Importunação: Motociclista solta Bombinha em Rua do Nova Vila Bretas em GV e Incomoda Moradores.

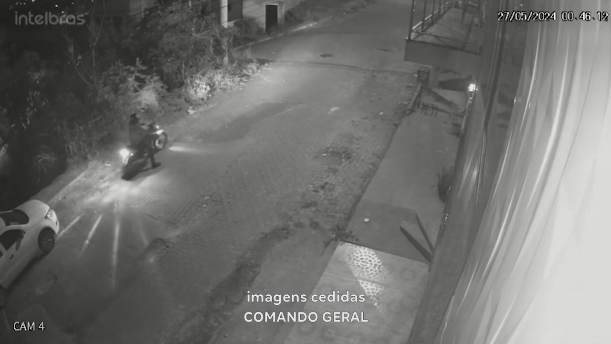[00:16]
Só... Ah, lá. Isso é ele. Agora riscou.
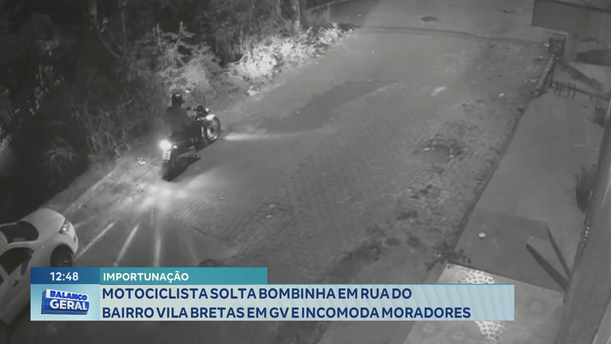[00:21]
Pra que isso, gente? E vem outro atrás? Não, isso é ele mesmo, né? Eu, hein? Deixa o Lucas... Ô, Lucas, o que é isso? Que importunação do cão é essa? Boa tarde. Ei, Nico, boa tarde pra você, pra quem nos acompanha.